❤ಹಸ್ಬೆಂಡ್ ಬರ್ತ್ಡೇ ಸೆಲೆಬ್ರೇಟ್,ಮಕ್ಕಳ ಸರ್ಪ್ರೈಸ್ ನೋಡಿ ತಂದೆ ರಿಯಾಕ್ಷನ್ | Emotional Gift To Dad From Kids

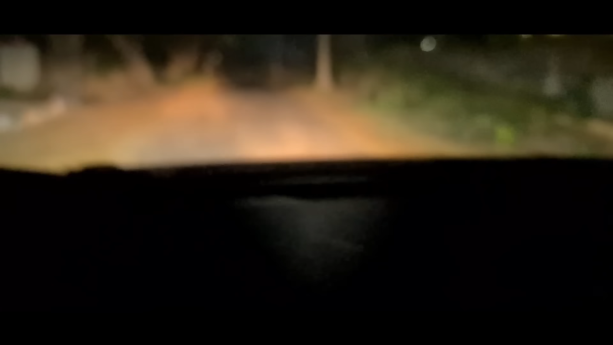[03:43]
ಇವಾಗ ಇಲ್ಲಿ ನಾವು ಇದ್ದೀವಿ ರೈಲ್ವೆ ಸ್ಟೇಷನ್ ಹತ್ರ. ಇದು ಸುರತ್ಕಲ್ ರೈಲ್ವೆ ಸ್ಟೇಷನ್.
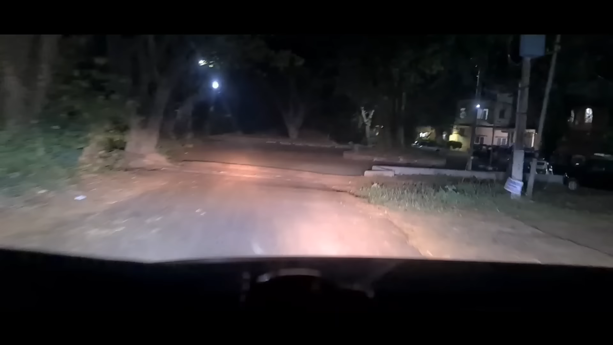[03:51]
ಇನ್ನು ಬರ್ಲಿಲ್ಲ ಟ್ರೈನ್. ಎಷ್ಟು ಹೊತ್ತು ವೇಟ್ ಮಾಡ್ಬೇಕು ಗೊತ್ತಿಲ್ಲ.